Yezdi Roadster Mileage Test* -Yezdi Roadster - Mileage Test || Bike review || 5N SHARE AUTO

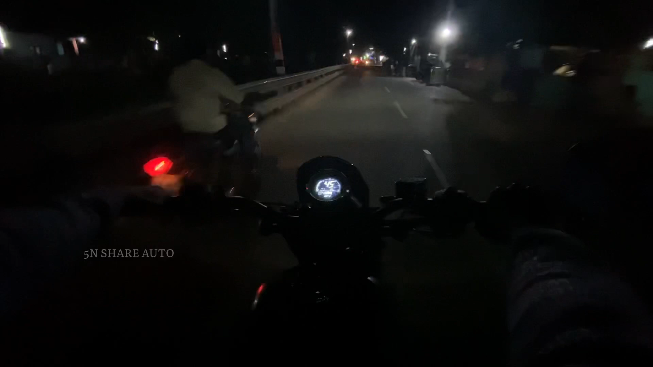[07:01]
ஏன்னா இது உங்களுக்கு இந்த விசிபிலிட்டி பத்துமான்னு தெரில, நான் ஆவரேஜாக தான் இருக்குது, அதாவது ஹெட் லேம்போட விசிபிலிட்டி.